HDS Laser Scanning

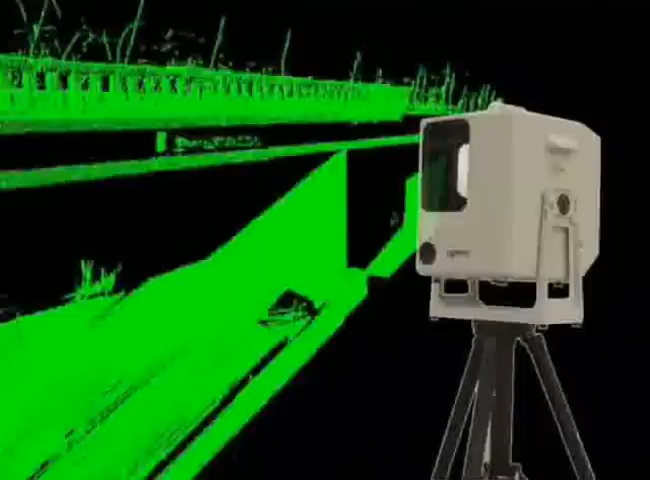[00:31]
Introducing High Definition Surveying, or HDS.
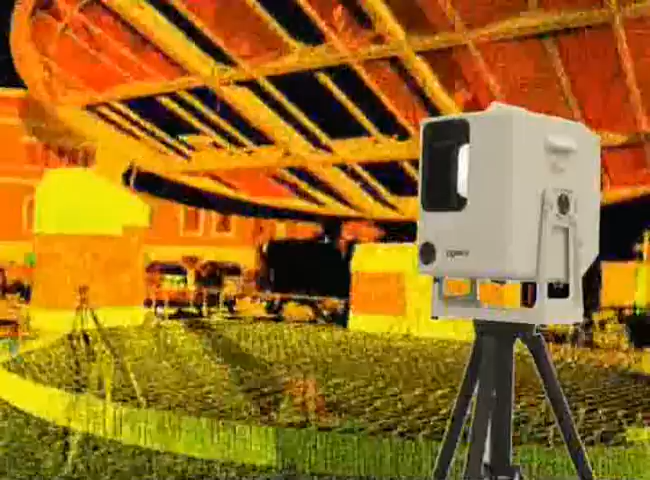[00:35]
Unlike previous systems, HDS can measure thousands of points per second, creating a highly visual and detailed point cloud in the process.
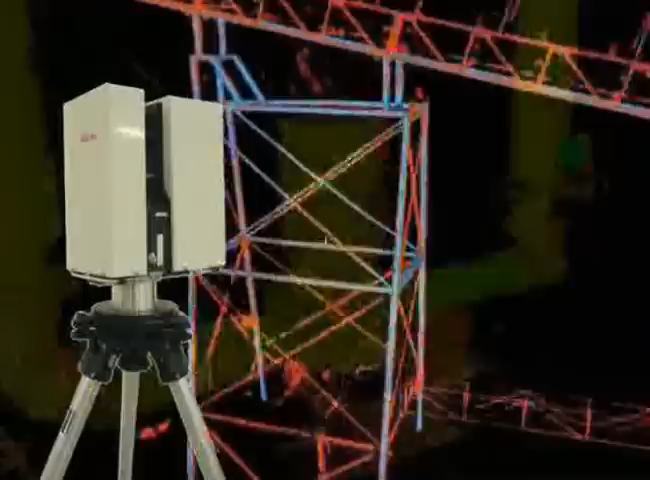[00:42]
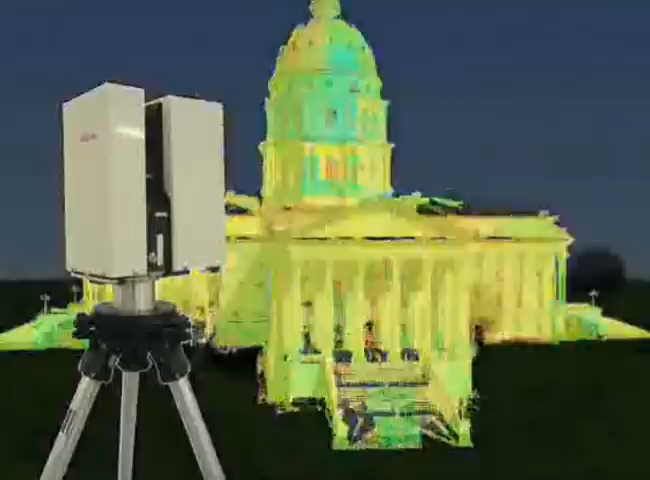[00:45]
A point cloud can contain literally millions of measurements, each accurate to a few millimeters.
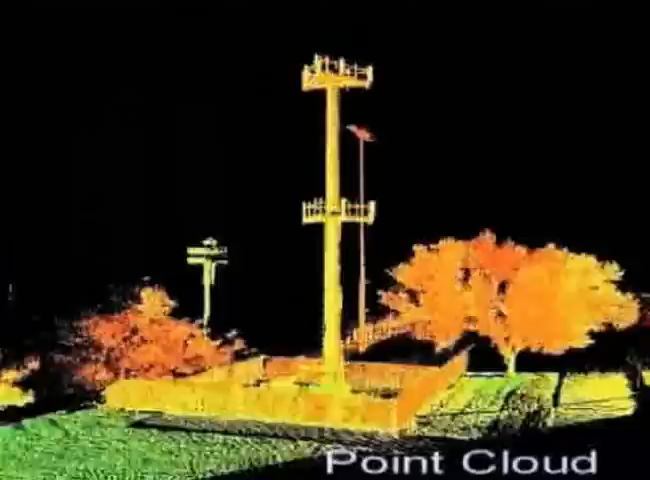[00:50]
With the help of point clouds, engineers can construct accurate 3D models or 2D drawings quickly and precisely.
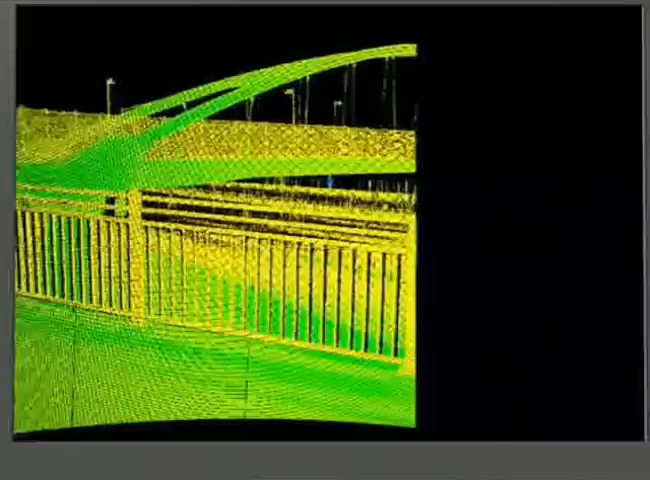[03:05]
areas or objects requiring more detail can be quickly and easily captured at the desired resolution.
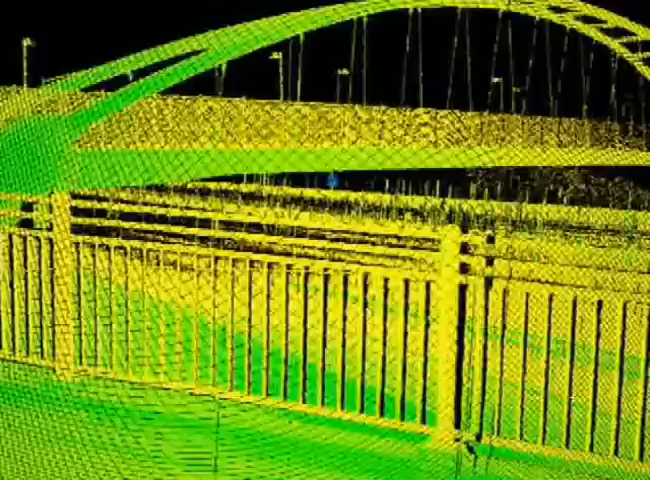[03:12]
All measurements are displayed on a laptop PC in real-time for complete visualization of the scene.
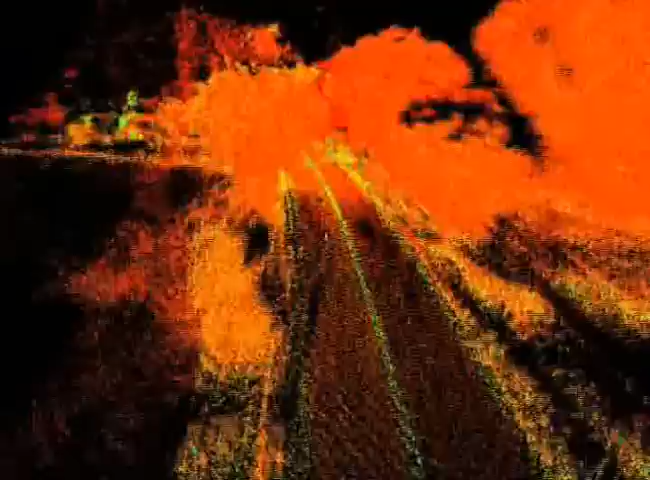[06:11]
Virtual surveying allows for removing traffic noise from the busiest
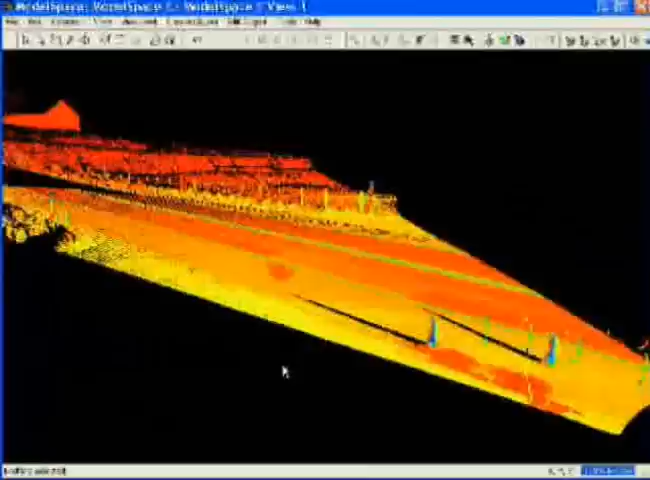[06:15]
freeways and use the resulting clean roadway to pick center lines safely in the office environment.
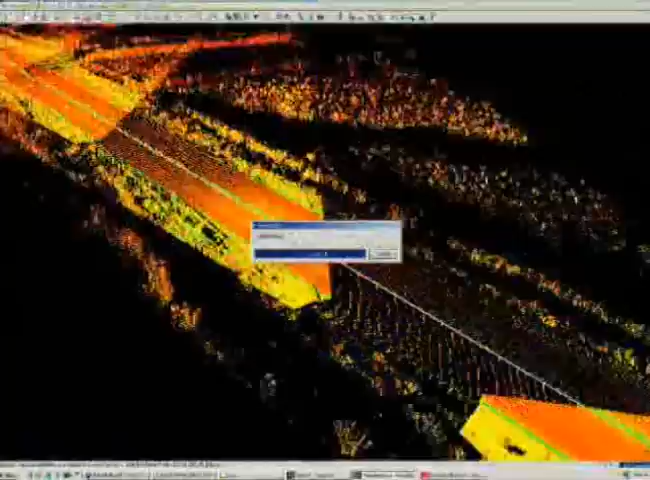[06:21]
Using this or an imported alignment from an existing design, Cyclone automatically generates cross sections at user defined station intervals.
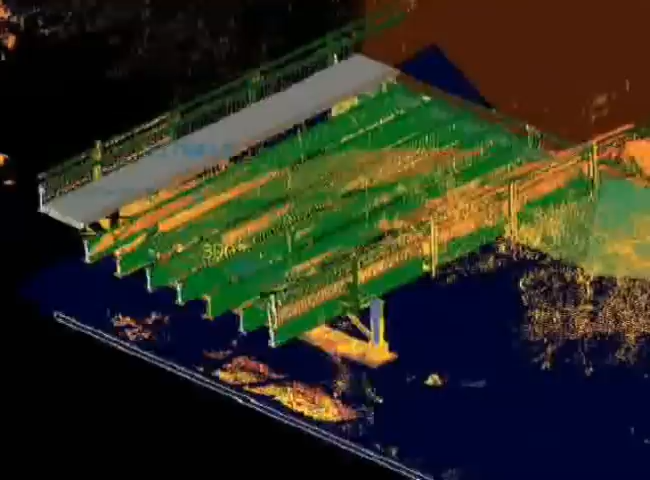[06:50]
which can be easily imported into a CAD system to construct complete 3D models and 2D drawings of the bridge.
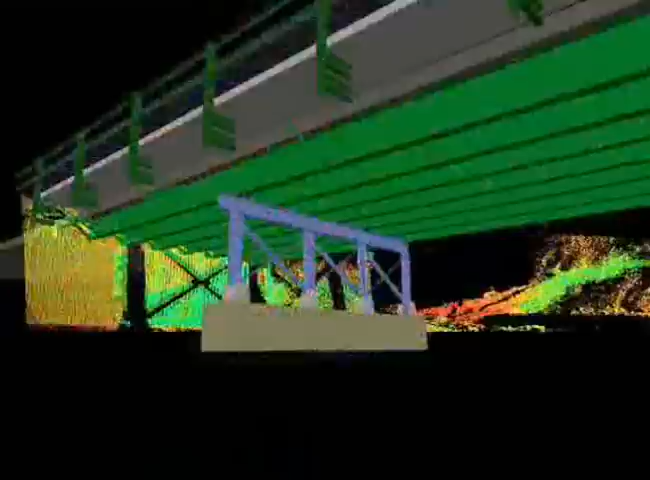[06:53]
This information can be used before,
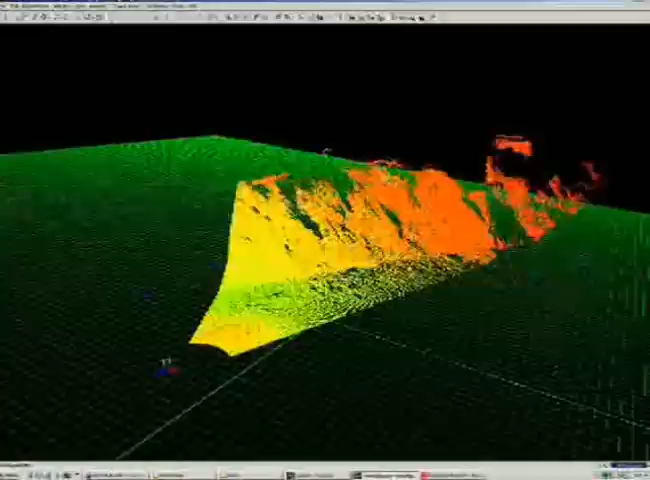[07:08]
such as a rock wall, are notoriously difficult and dangerous to measure. With HDS,
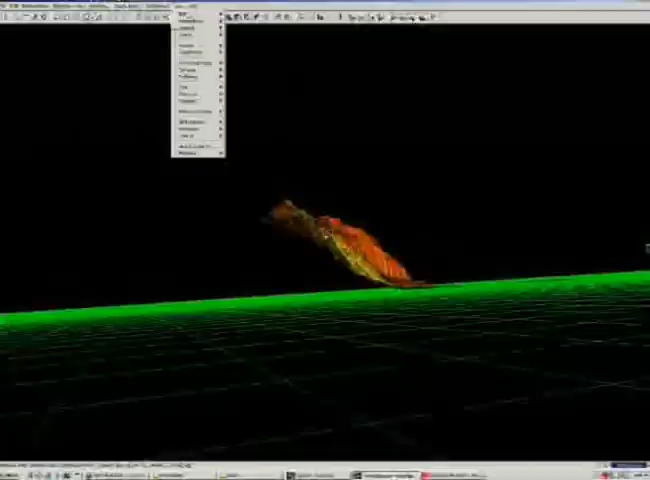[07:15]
a single scan can yield highly visual results,
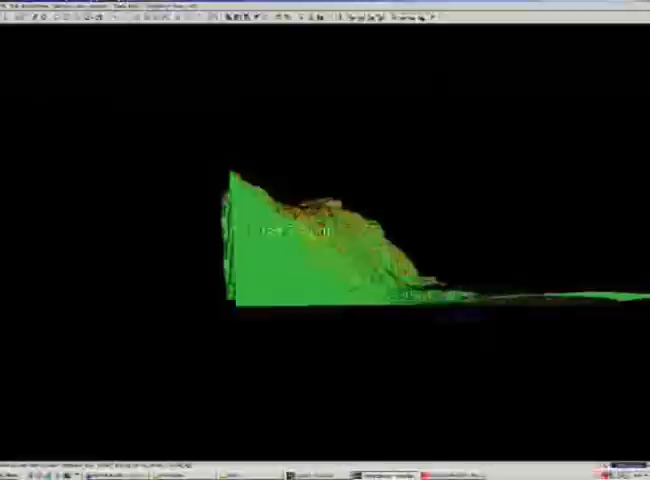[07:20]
along with volume calculations to measure erosion or small deformations over time.
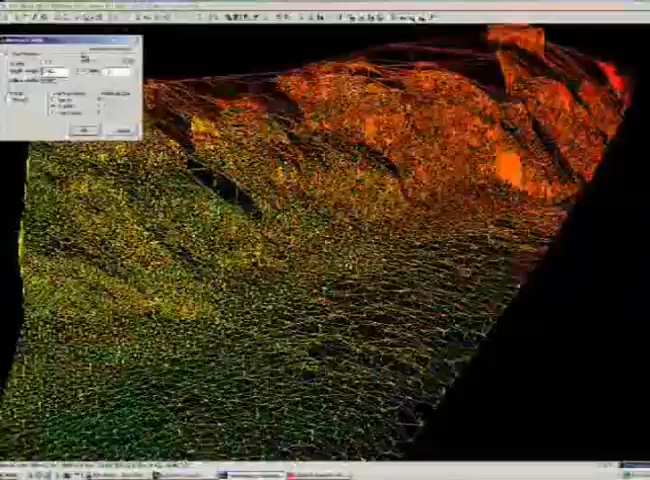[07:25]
Cyclone can also create mesh surfaces and perform intelligent mesh dissemination,
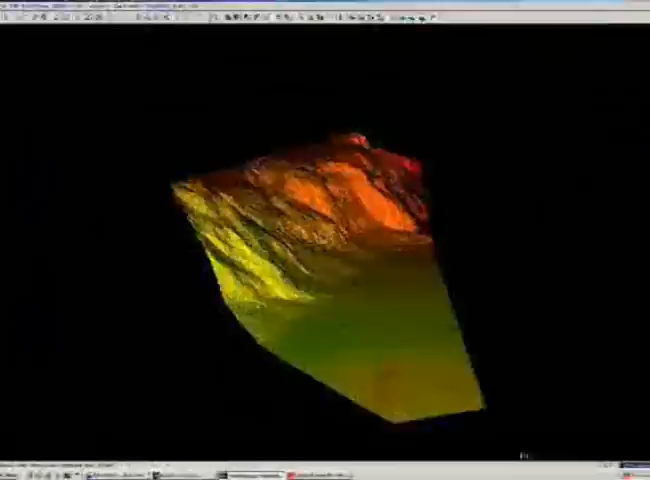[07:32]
thereby reducing the file size while preserving the integrity and accuracy of the surface model. Contour maps can be generated and exported on the fly.